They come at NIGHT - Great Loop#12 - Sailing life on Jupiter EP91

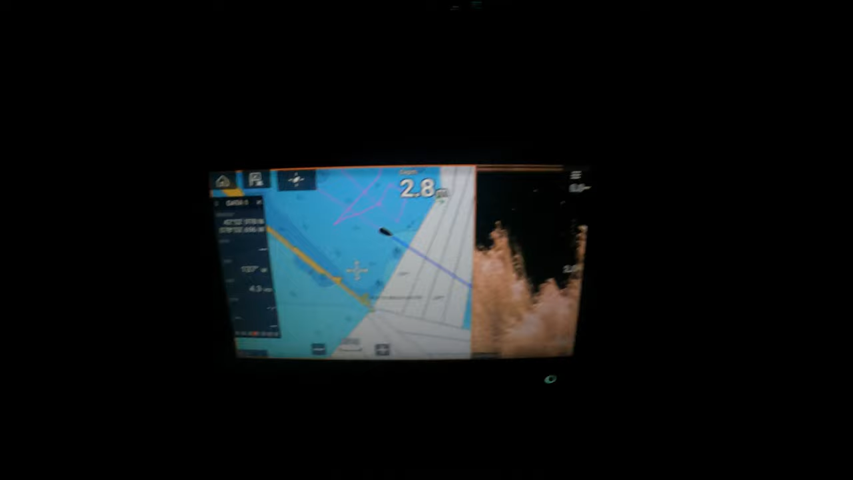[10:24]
Look there, all of that wheat we got yesterday. Don't anchor in that. It doesn't work.